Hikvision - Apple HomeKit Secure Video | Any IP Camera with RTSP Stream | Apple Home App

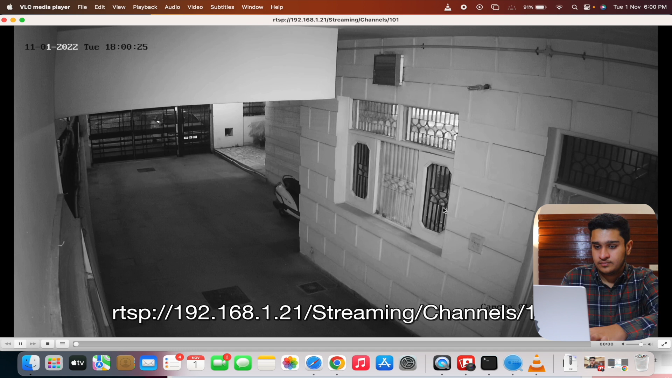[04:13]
after this you can see that my camera is visible there is now night outside that's why it is now black and white so this tells that our rtsp url is